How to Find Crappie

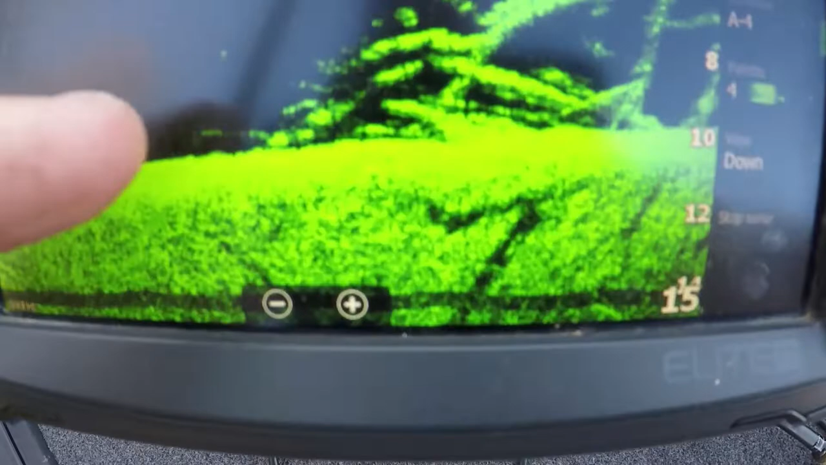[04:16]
now guys this little stuff right here is the fish that's the tree
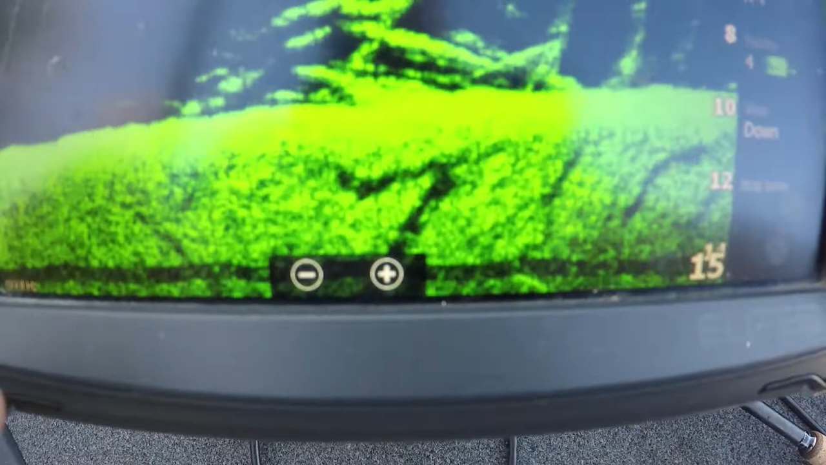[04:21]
there's fish off of the tree this is probably fish here what I'm showing you I ran on top of this big lay down right here
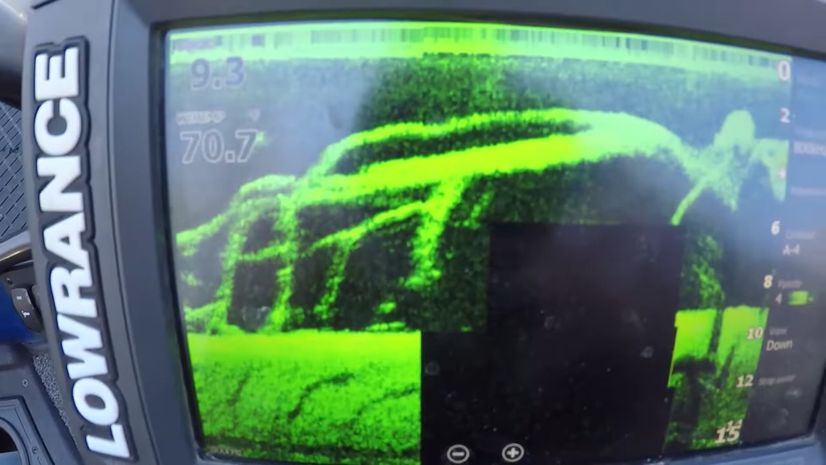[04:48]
now I'm definitely changing depths okay
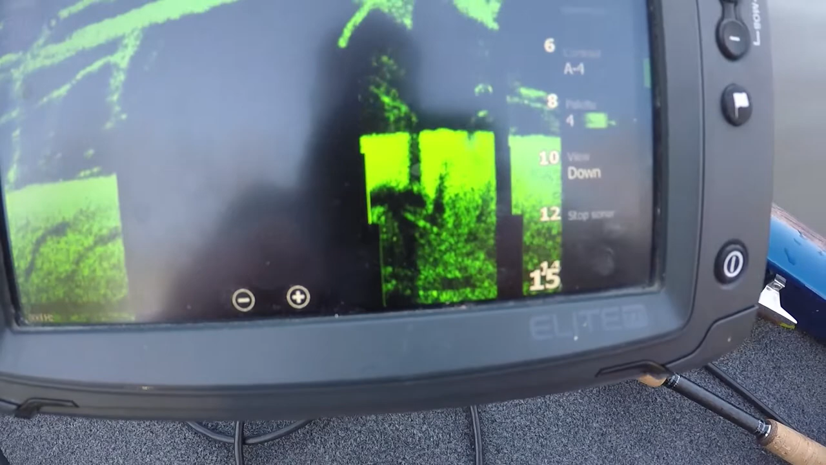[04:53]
I'm sorry it's done that guy this is the tree the big part right here
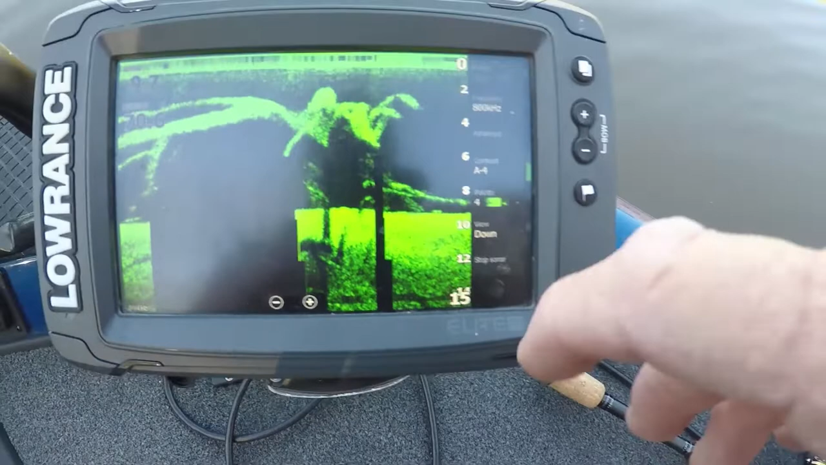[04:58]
is the tree but some of these are fish that's underneath of it that's probably a limb right there but there's something there let it